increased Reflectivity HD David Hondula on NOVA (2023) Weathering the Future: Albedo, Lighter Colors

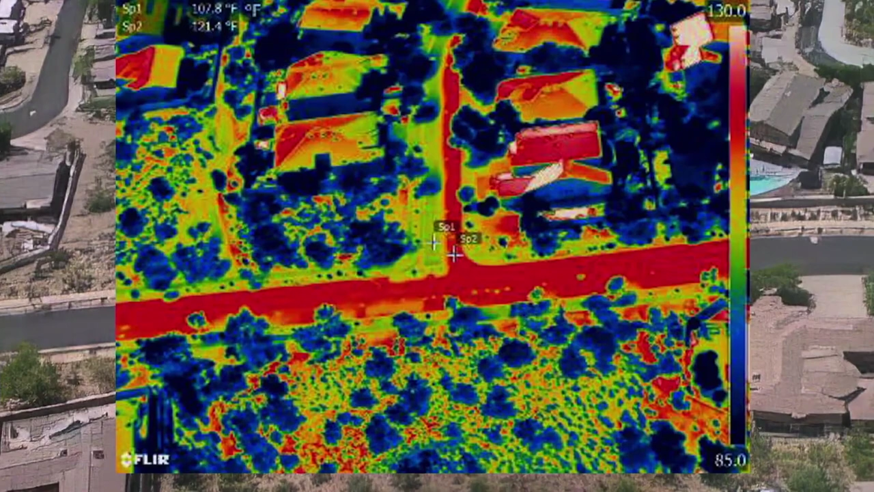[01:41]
The more reflective surface is as much as 16 degrees cooler,